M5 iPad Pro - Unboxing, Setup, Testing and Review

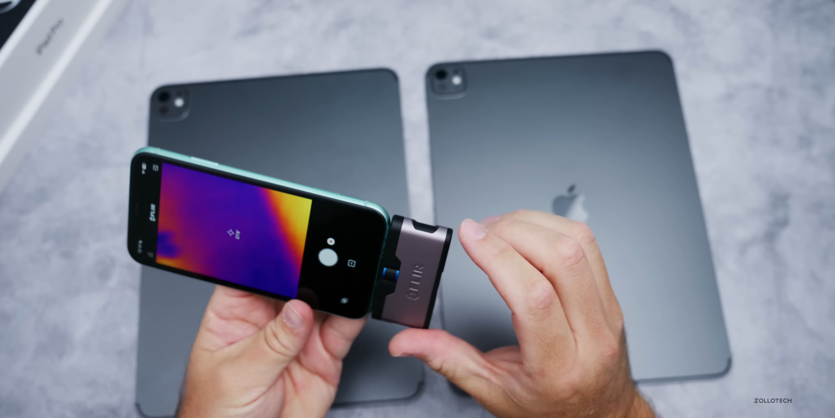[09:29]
warmer on the m5 compared to the m4 so with the heat signature on the back of the m5 ipad
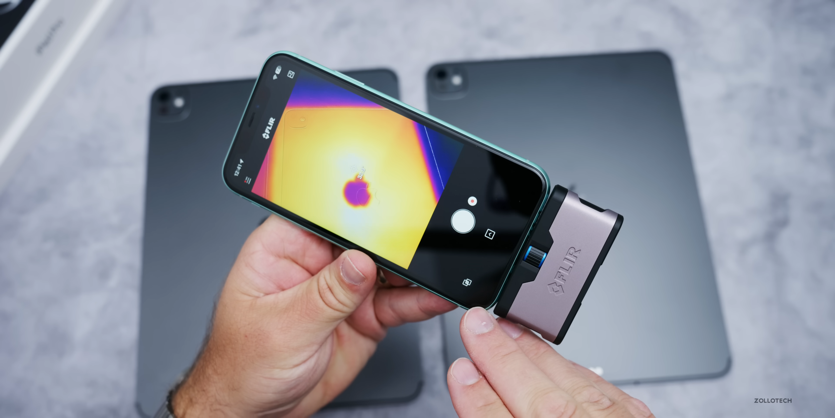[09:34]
pro you'll see we're at about well down here at about 33.2 degrees celsius on the m4 you'll see it's at
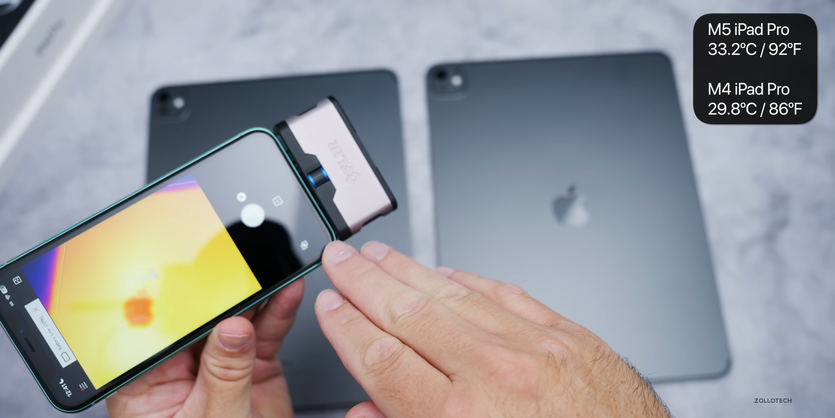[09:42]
about 29.8 degrees celsius so not a huge difference but definitely a difference overall as far as the overall